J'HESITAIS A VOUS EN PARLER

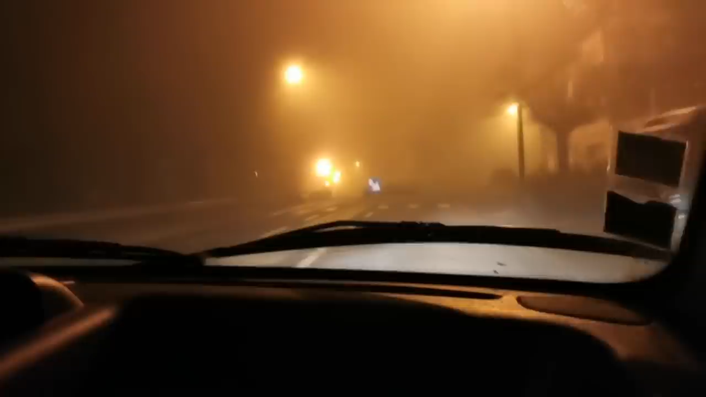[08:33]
Est-ce que vous avez vu ce brouillard ? Tout à l'heure, quand j'ai entré d'Orléans, ça a commencé. Mais alors là, j'ai laissé Eric aller tout seul dans McDo.